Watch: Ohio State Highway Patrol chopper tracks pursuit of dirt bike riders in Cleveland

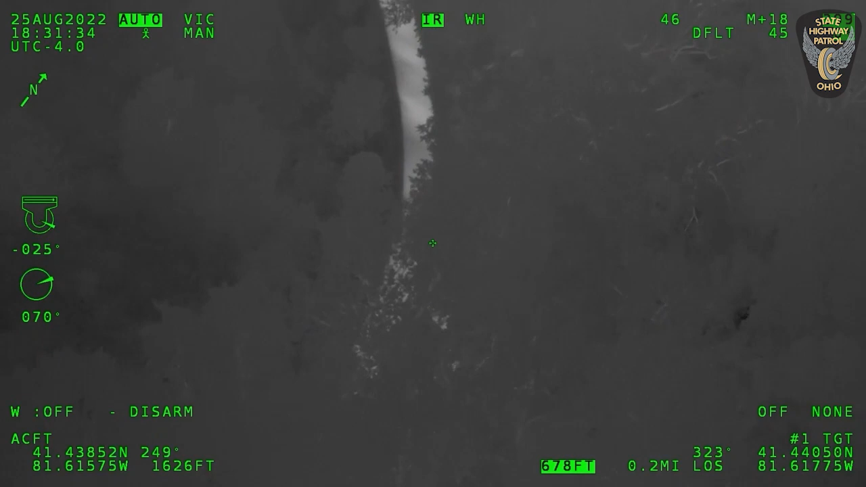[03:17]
Just now passing you there at the pool.
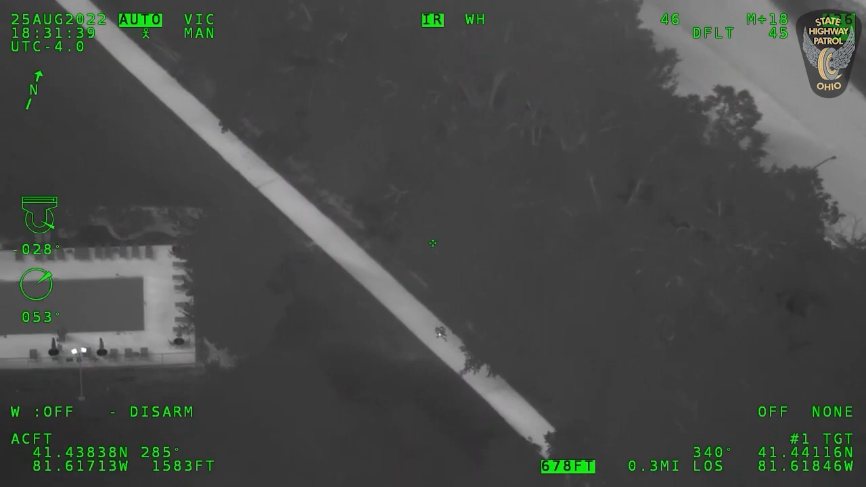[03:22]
He's coming up to you, Tahoe, coming up to you.
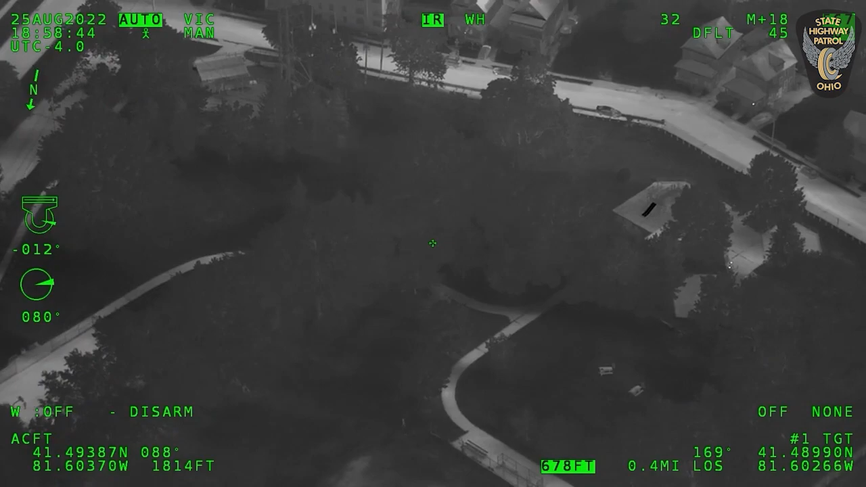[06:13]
The advisor's Little League soccer or football, Pee Wee football going on in this park right here. He's driving through the kids.
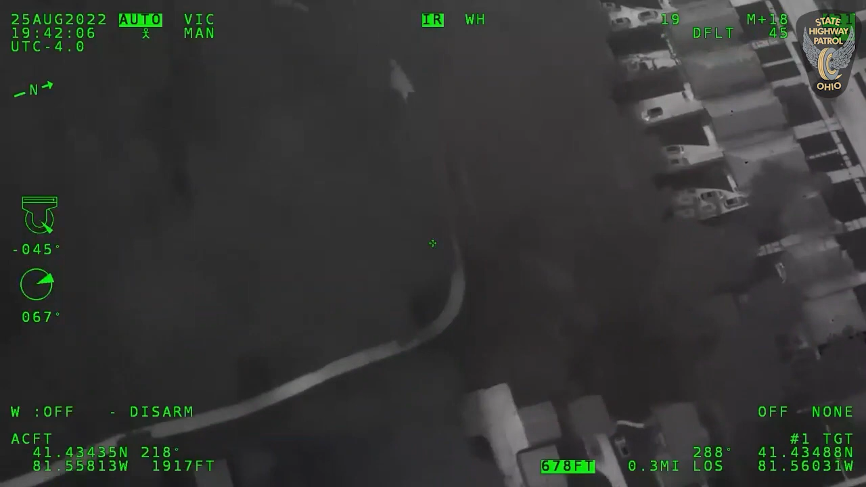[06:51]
Alright, he is in the bike path,
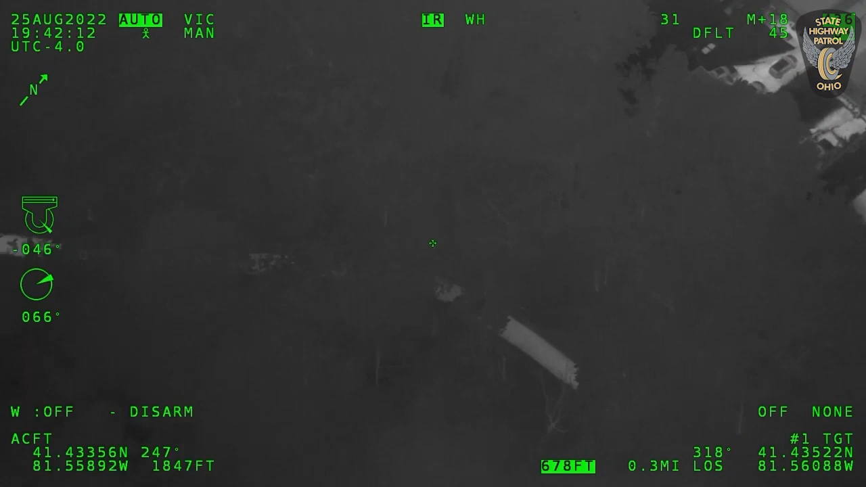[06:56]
and he's still trying to hide in the woods here, so just hang tight with me.
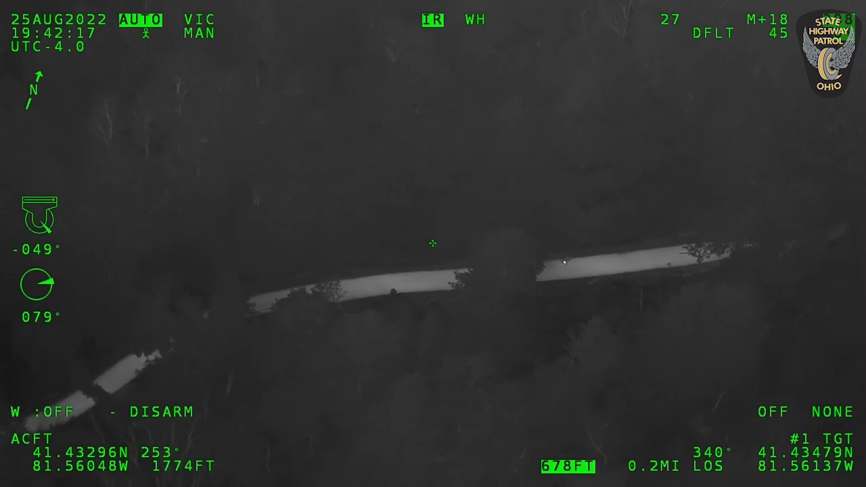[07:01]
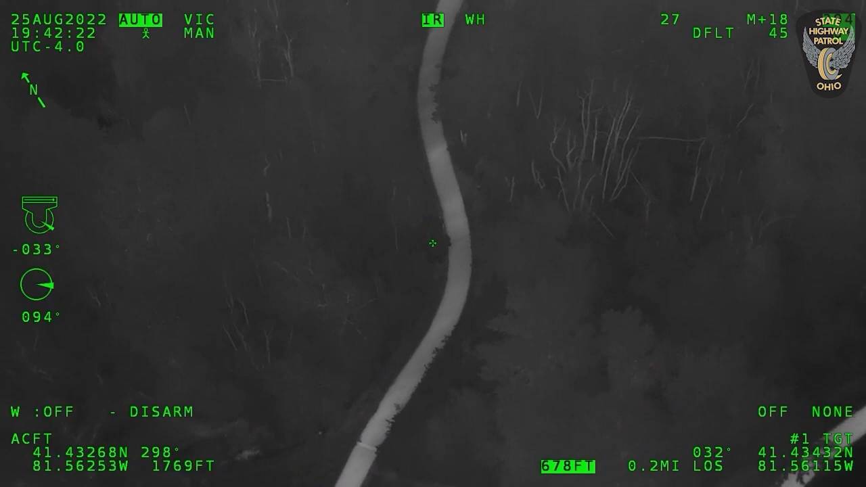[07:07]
Alright, he's still moving through, coming back southbound through the park.
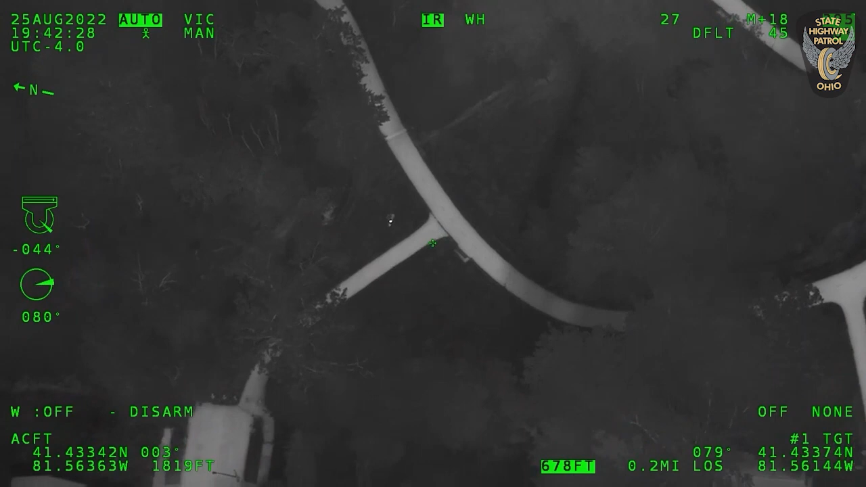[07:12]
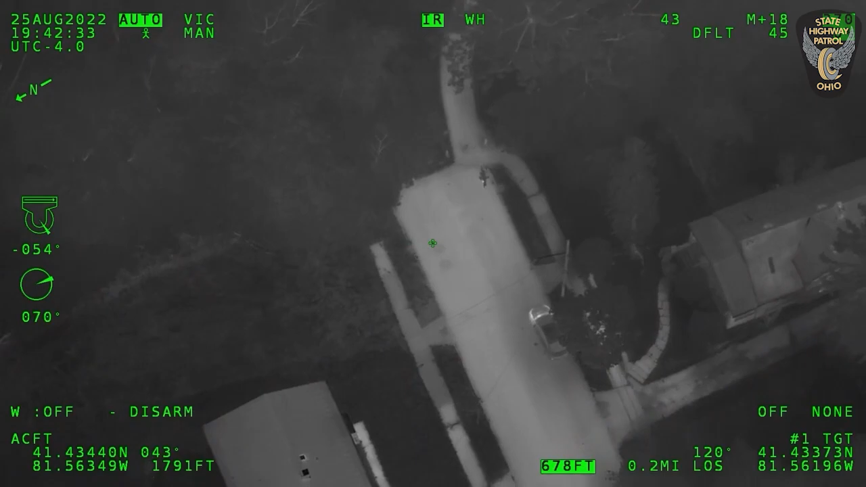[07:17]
Alright, I'll be back out on one of the roads here, hold on, I think it's Fairfax Avenue.
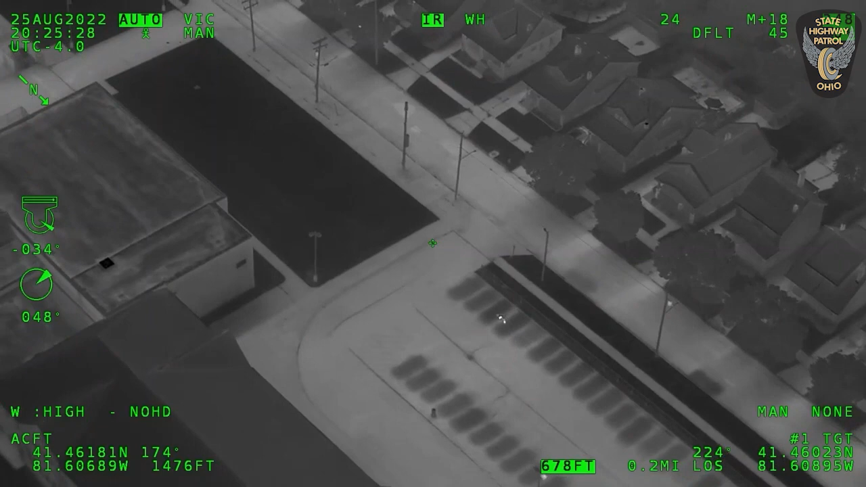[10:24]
Alright, cutting through the school parking lot, gonna be southbound 110th.
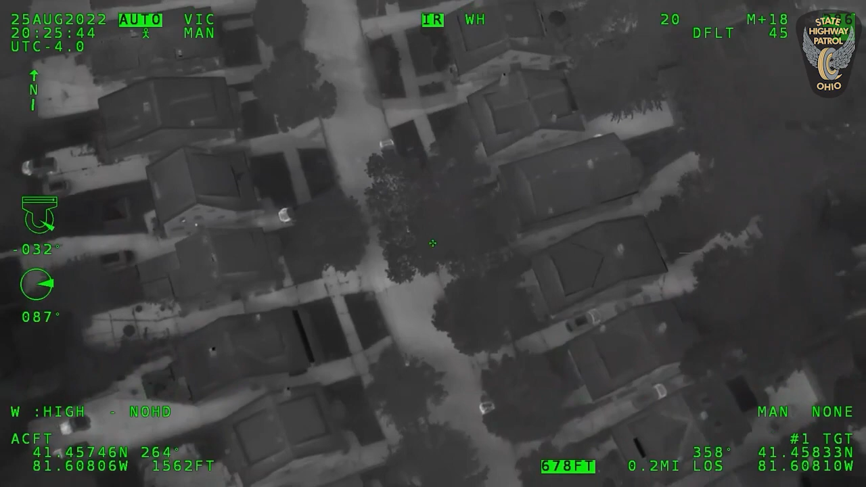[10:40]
Making the right-hand turn, and trying to go up on the curb. He's out of gas, off footbell.
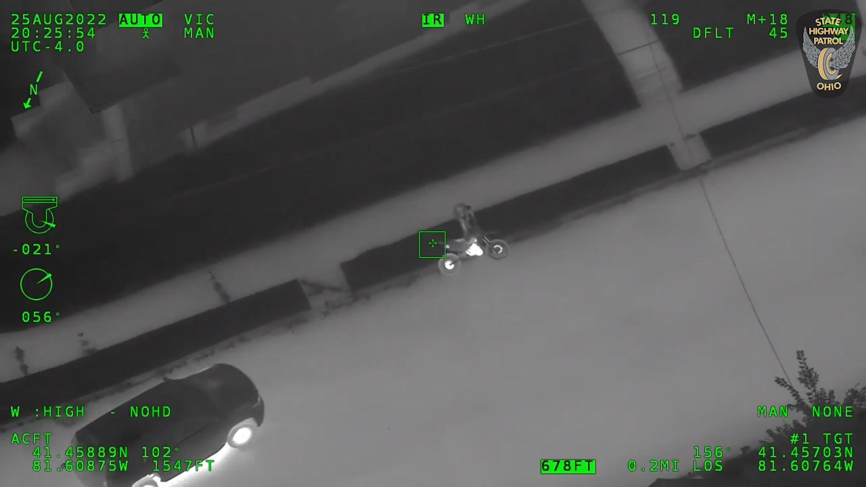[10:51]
He's laying on the ground, He's going to be at Sandusky and Glenboro. Sandusky and Glenboro. SRT is going hands-on.